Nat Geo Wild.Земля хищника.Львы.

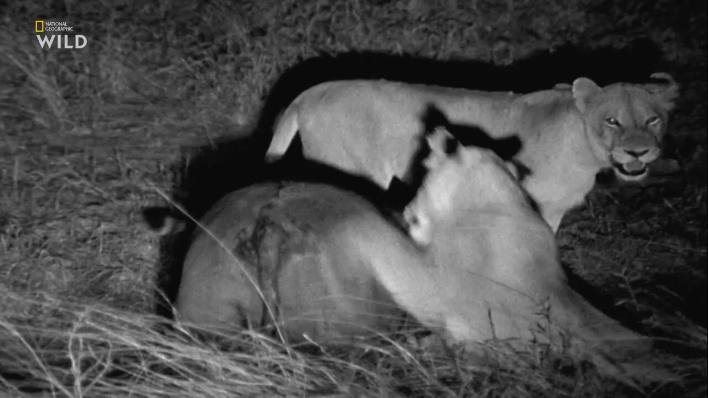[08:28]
Они загнали 800-килограммового буйвола. Общими усилиями львам удается повалить буйвола на землю.
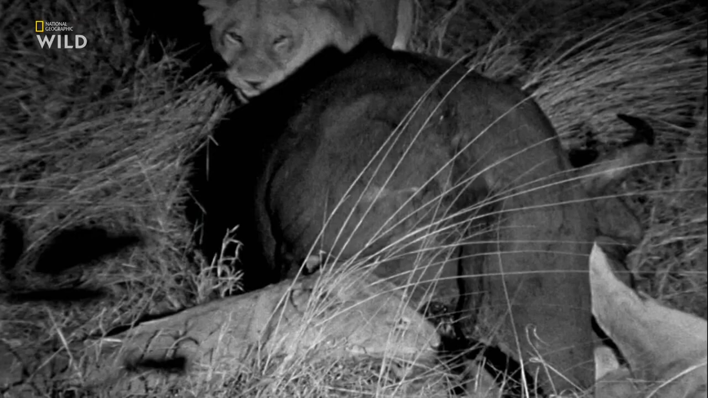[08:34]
Львица впивается зубами и когтями в голову и нос и не отпускает, пока буйвол не испустит последний вздох.